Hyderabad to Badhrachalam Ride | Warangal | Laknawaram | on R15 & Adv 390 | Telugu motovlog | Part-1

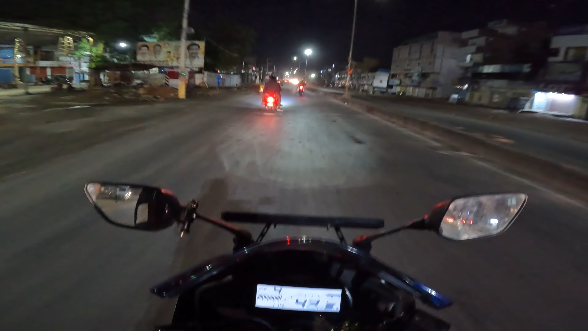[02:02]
మనకు లైట్లు పెట్టేయాల ఇట్లాంటి జర్నీలు చేయాలంటే. అందుకే ఇటు నుంచి పోవాల్సి ఉంది. అమ్మా ఇక్కడ నుంచి కూడా అట్లానే ఉంది. లదాక్ ఫీలింగ్ వస్తుంది కదా,